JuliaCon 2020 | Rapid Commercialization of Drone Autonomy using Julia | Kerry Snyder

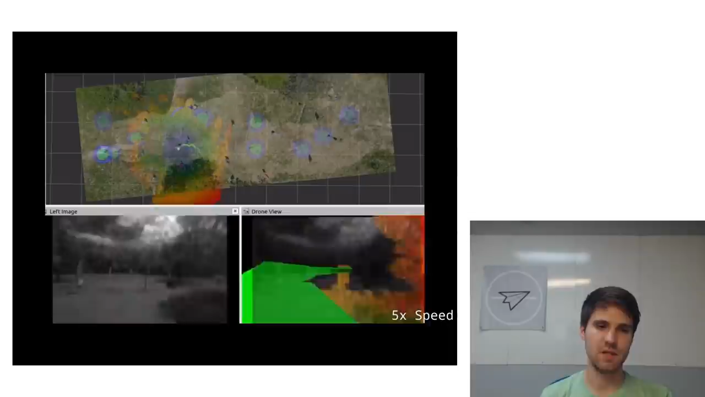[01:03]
This video shows all of these capabilities running in real time on board a drone using just a pair of cameras, an IMU, and an NVIDIA embedded TX2 processor.
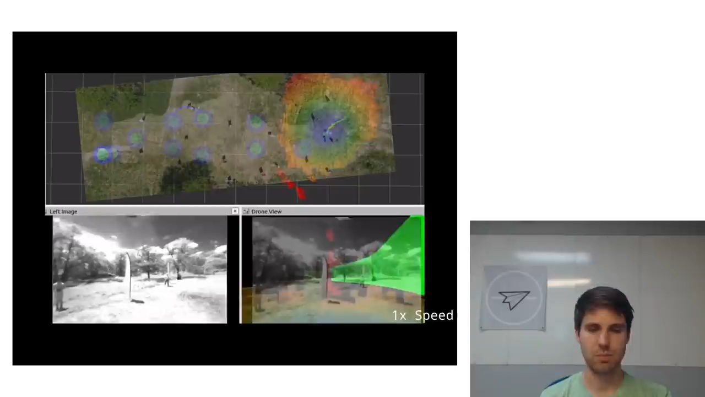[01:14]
It shows both a top-down and first-person view of the drone flying through a series of waypoints, while avoiding hazards, and detecting and localizing humans.
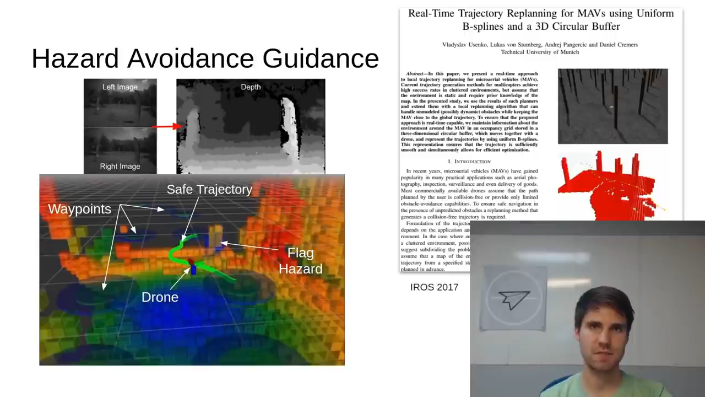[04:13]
Our system is based on this 2017 paper from the Technical University of Munich, with some modifications for our specific needs. The first thing I'd like to show is our circular buffer voxel map, which doesn't do any particularly crazy math,